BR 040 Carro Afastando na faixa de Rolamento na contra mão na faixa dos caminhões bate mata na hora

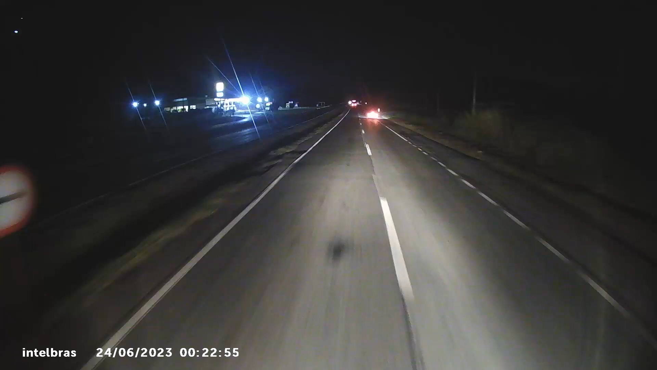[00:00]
Na manhã da BR-040 De faixa pessoal, na BR-040, uma hora dessa Em vez dele afastar no acostamento Ele tá afastando na faixa de enrolamento mesmo pessoal E parou no meio da faixa de enrolamento pessoal